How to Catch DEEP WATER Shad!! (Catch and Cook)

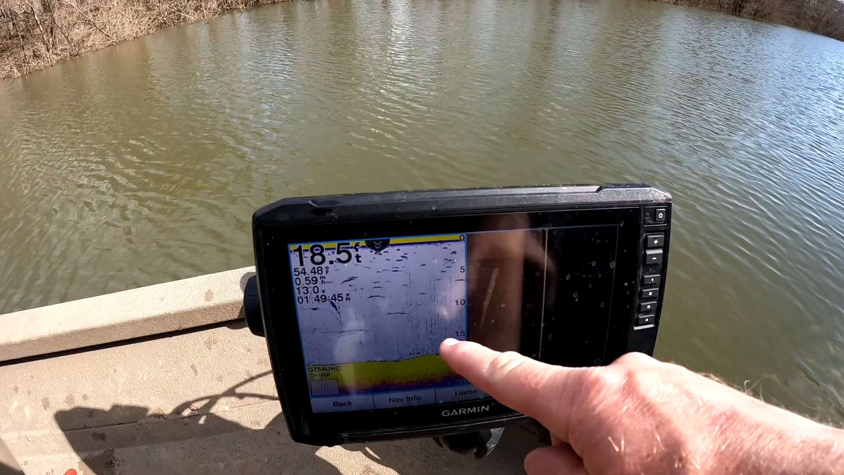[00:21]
On screen: depth 18.5 ft
So what you're looking at here you have traditional sonar and then you have side scan. Broken side scan because it how it looks on this side should also look on this side. So this is looking out to the left. This is looking out to the right.
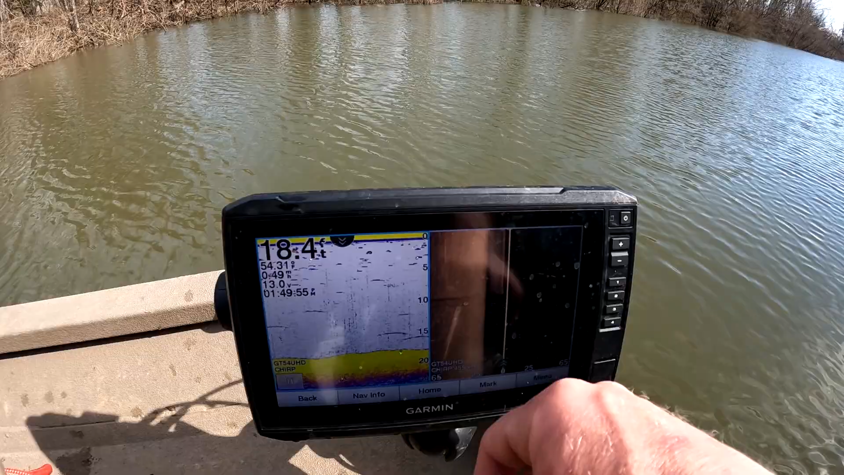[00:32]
This is super helpful for catching bait.
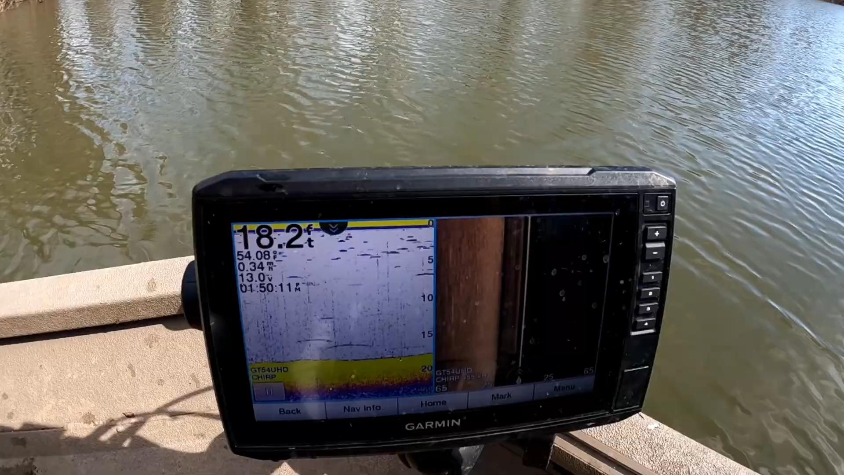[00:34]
On screen: depth 18.2 ft
But essentially you're looking for a big blob.
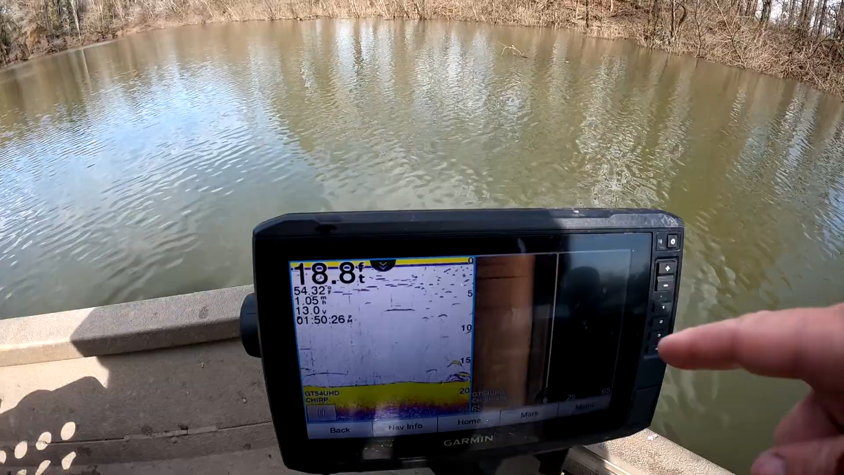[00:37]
On screen: depth 18.8 ft
It's gonna look like a bunch of dots on this. So that might be bait. That might be hybrids.
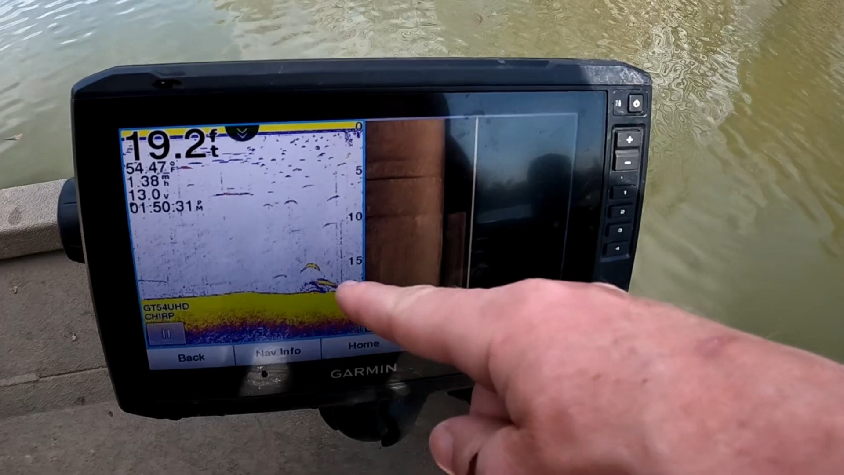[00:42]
On screen: depth 19.2 ft
That might be largemouth. I'm not gonna throw a net on it. Looking for a blob.
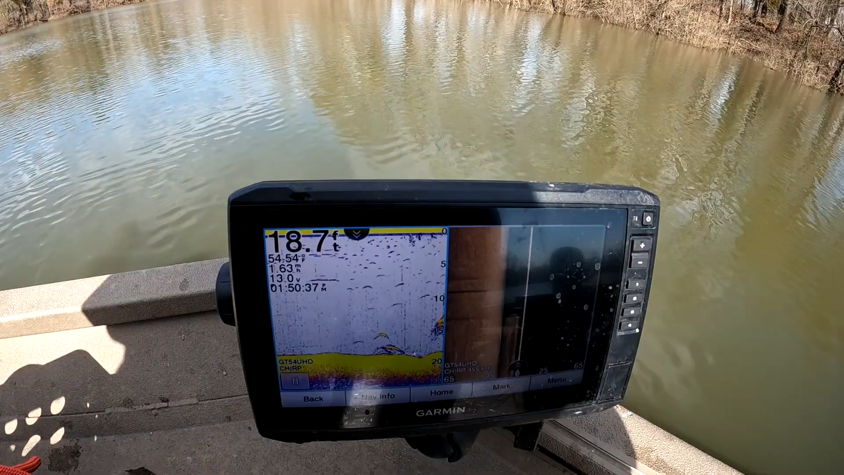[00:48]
On screen: depth 18.7 ft
There's a blob. Oh yep that's bait right there. So you have a big yellow blob and then you have a bunch of little speck marks here.
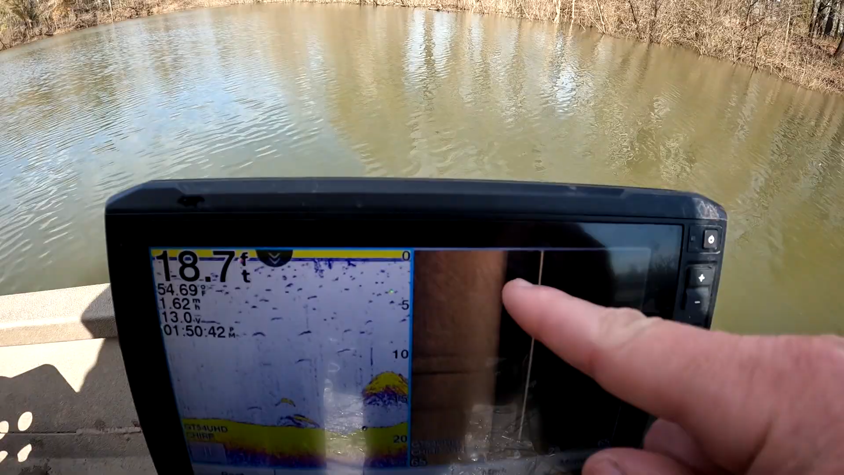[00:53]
On screen: depth 18.7 ft
Not a huge concentration. It's not what I'm looking for because I want a giant blob of it that I throw my net and be done.
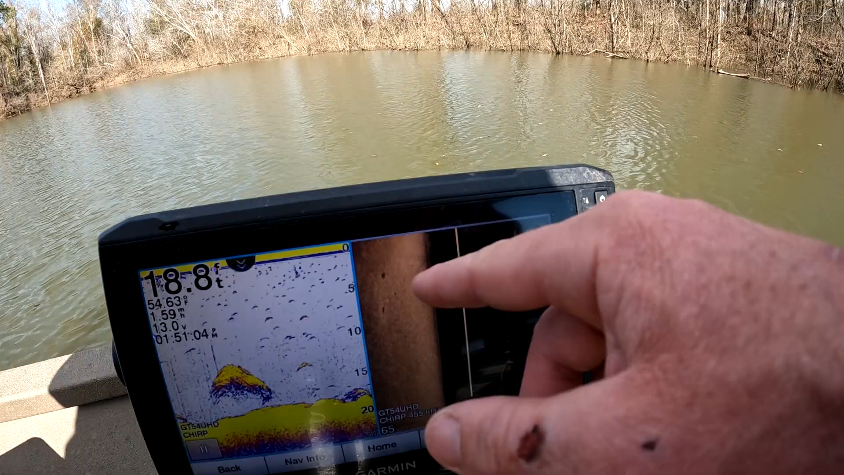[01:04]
But yeah those are all shad or what likely shad stuck like blue to the bottom. It could be crappies or white bass but from what I've seen it's all been shad up here.
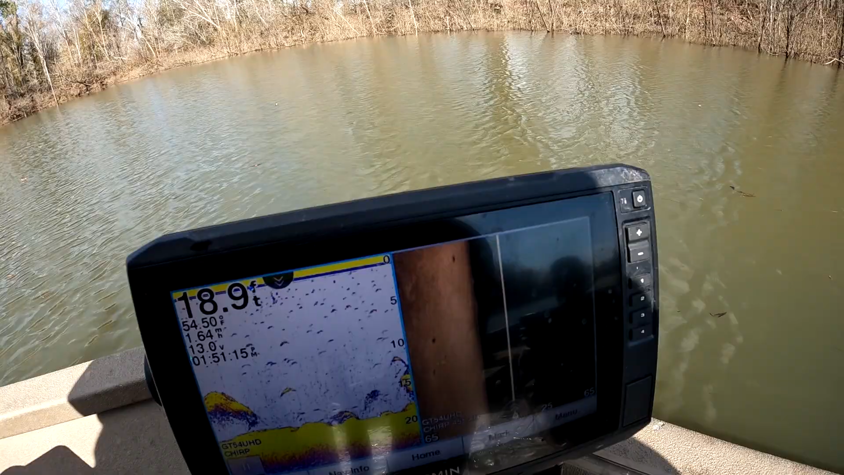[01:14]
On screen: depth 18.9 ft
And that's probably a bunch of thread fins because that's a real dense blob.
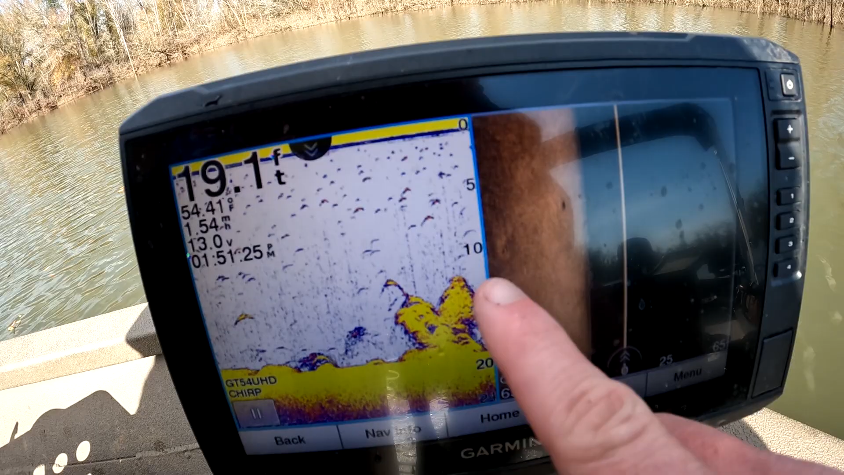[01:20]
On screen: depth 19.1 ft
But there's not a whole lot of discriminant specks over here.
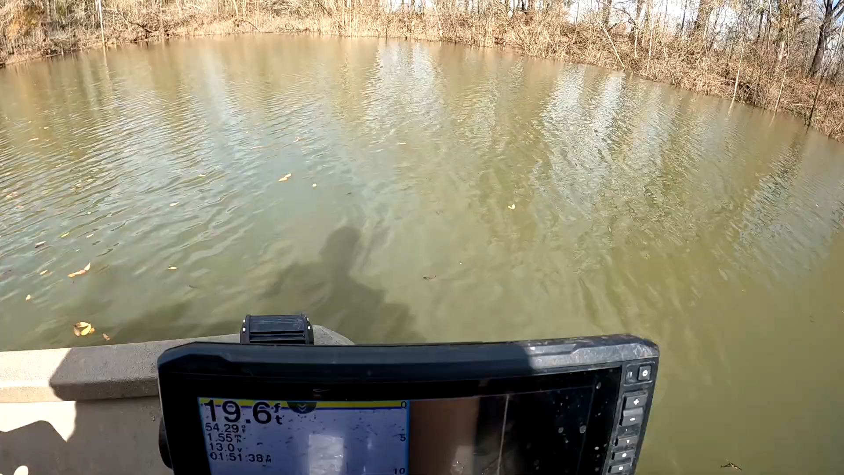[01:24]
On screen: depth 19.6 ft
The other thing I've been doing is I've been looking for them to for when they go pop.